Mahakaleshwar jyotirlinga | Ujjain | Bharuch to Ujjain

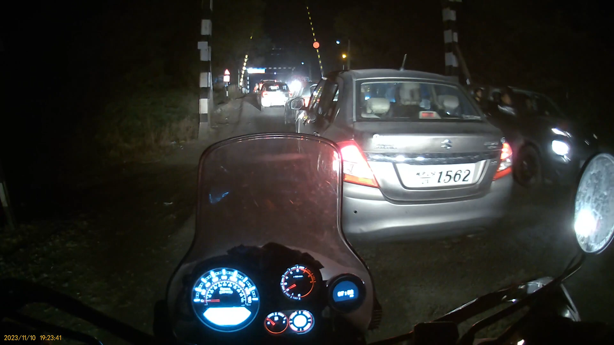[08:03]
और एक बंद फाटक के साथ हमारा स्वागत किया गया है उज्जैन में।
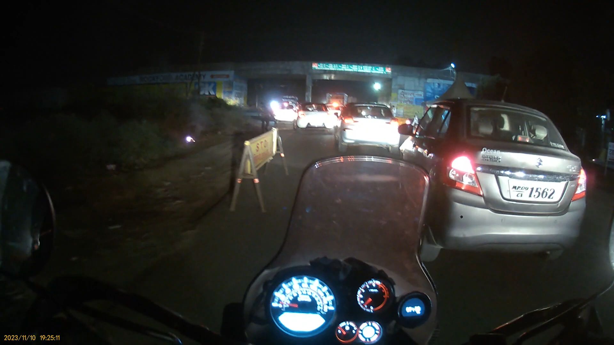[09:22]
एंड चेक पोस्ट चेकिंग के लिए, ऑफ कोर्स बहुत बड़ा मंदिर है यहाँ पे तो चेकिंग तो होगी।
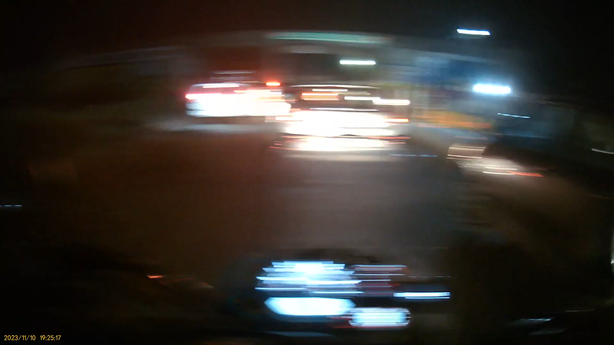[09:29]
एमपी की गाड़ियाँ ही चेक कर रहे हैं, अभी जगह होगा तो निकलेंगे ना।